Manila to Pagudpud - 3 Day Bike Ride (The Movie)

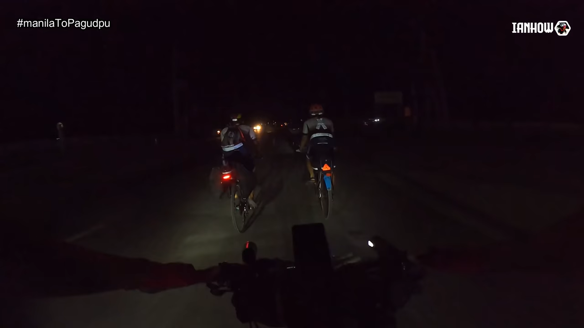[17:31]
Ang patanggalan to. Ilalim na yun, si Texir. Ang tuloy na yun. Time check, 2:19, Mabalacat City.
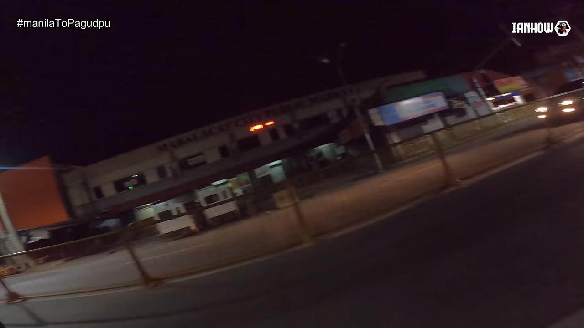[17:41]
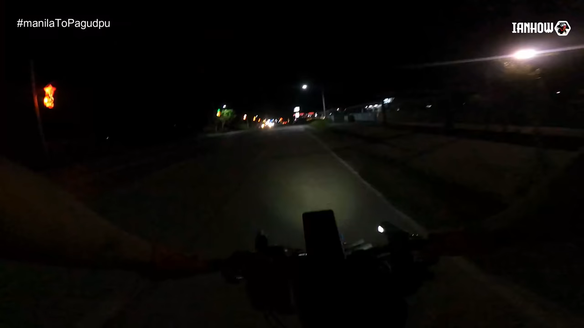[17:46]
Yun, approaching Bamban Bridge na. Bamban, Tarlac na yan.
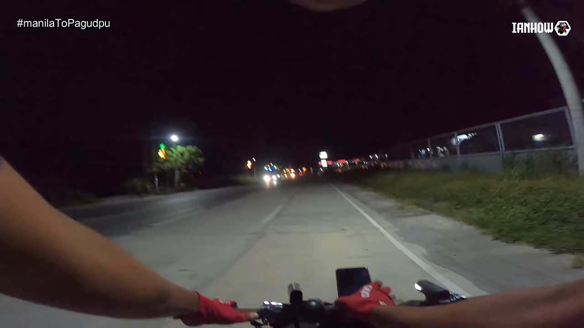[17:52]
Time check, 2:28. Sakto, 2 minuto. Ano tayo sa tulay? Okay, yung kalsada doon sa Mabalacat, ha, papuntang Bamban Bridge.
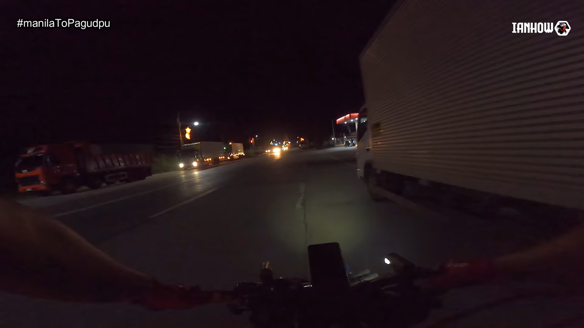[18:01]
Maliwanag, tsaka pantay-pantay. Ayan na, Bamban Bridge, 2:29. Sakto, dito yung usapan namin na maghihintayan kami.
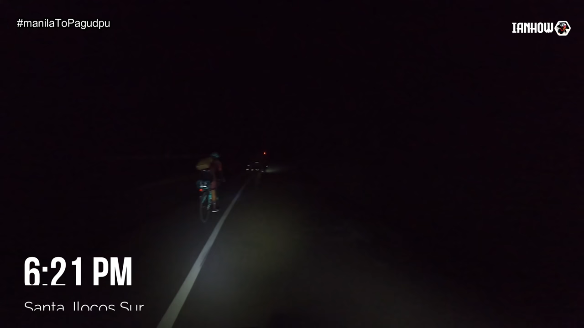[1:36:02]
Ay, sayang, di natin makita yung magandang tanawin dito sa Santa. Inabot kasi tayo yung dilim, eh. Hala, ingat tayo, marami ahas dito. Yan, oh.